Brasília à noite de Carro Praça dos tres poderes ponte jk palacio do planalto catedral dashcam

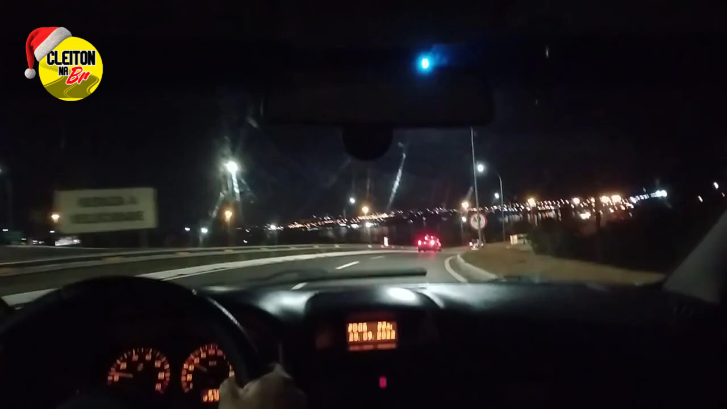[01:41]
Cameraman, hein? Cameraman de hoje aqui, Camera Girl. Isso aí, pessoal, que maravilha, olha só. Aí é o ponto JK. Lá do outro lado, lá, pessoal, tá. Já está a esplanada, viu? A gente vai passar por lá também.
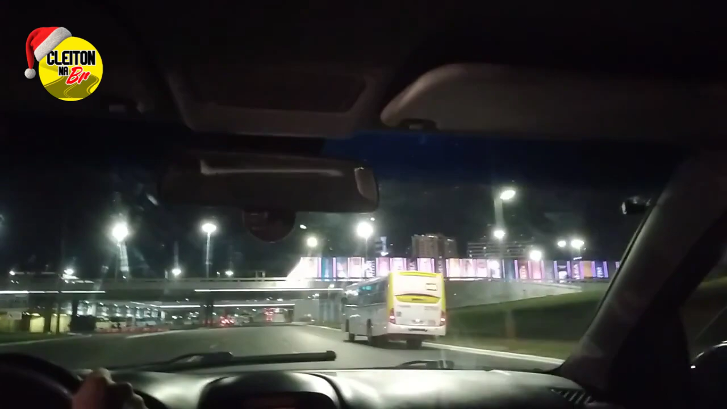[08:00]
O movimento é muito grande de pessoas ali, aí os repórteres normalmente param e fazem aquela tomada rapidinha, né? Os filhos perguntam, faz entrevista e segue. Aqui é na esquerda, a rodoviária do plano piloto.